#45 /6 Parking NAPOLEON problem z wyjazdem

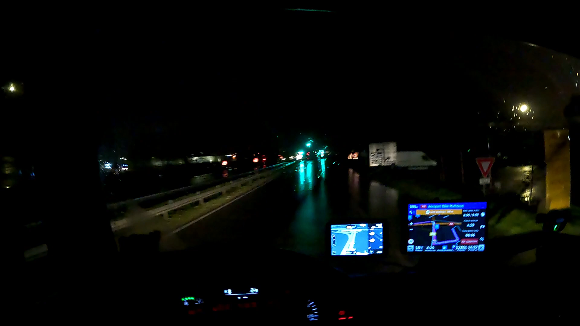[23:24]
Dobra, najważniejsze, że wyjechałem. Jest godzina 4:26. A, lewej strony, dobra. Bo tutaj będziemy skręcać. Dobra, ale mam, kurde. No pada, powiem wam tak. Zobaczcie, jaka ciężarówka jest pewnie oświetlona. Jak ciężarówka Coca-Coli. Okulary mam za... zakropkowane wodą, no.
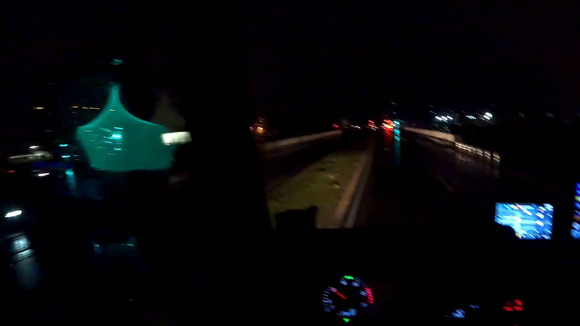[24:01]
Tutaj mamy autostrada A36. I tutaj skręcamy w lewo i lecimy od razu. Kierunek Niemcy.
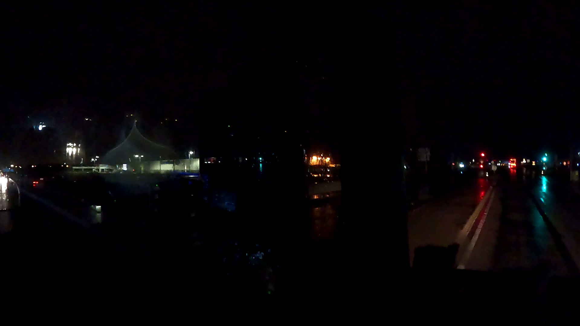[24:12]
O właśnie. Tutaj to trzeba poczekać teraz, bo są światła. Proszę bardzo. Trzymaj się lewej strony. No i co?
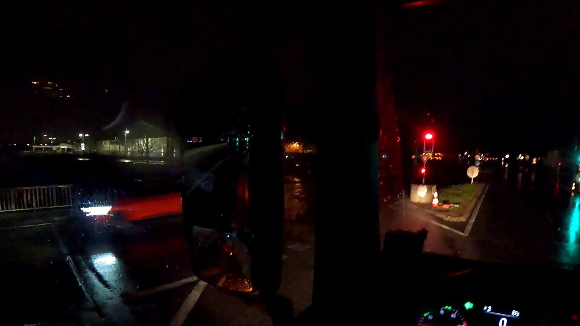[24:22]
Później szpula prościutko. No dobra, i jesteśmy na granicy z Niemcami. Dosłownie za moment będziemy przejeżdżać. I po prostu musimy teraz szpulować, żeby nie było żadnej straty czasu. Mamy Niemcy. Jesteśmy w Niemczech oczywiście. Zobaczcie, jaka pogoda przed nami.